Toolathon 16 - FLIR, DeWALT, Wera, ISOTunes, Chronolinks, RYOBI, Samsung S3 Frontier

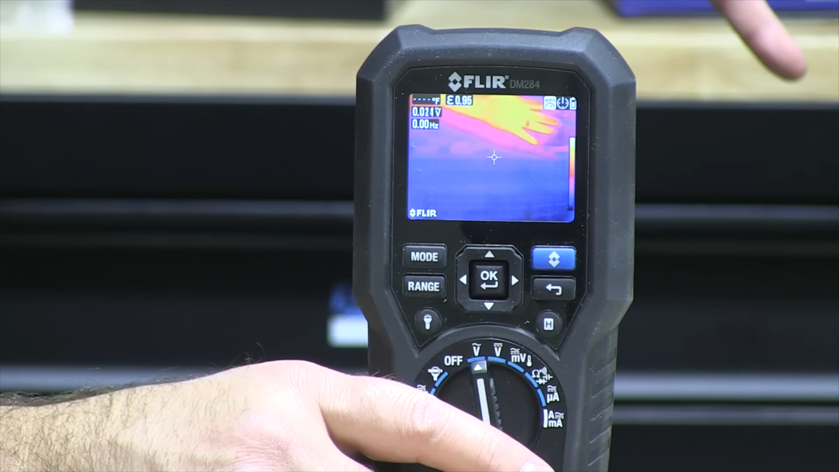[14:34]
But this right here will give you an entire picture of what's going on with the work you're working on. So, you can pinpoint it right away.
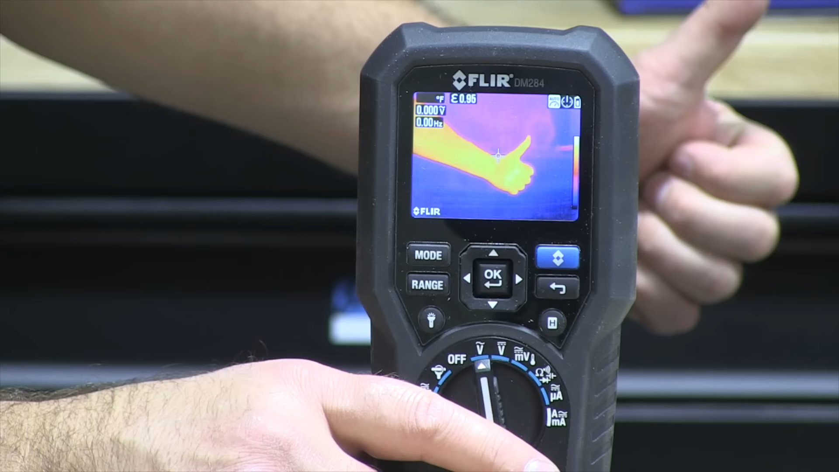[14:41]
You just flip this up back here, put it on there, and you're going to be able to get it.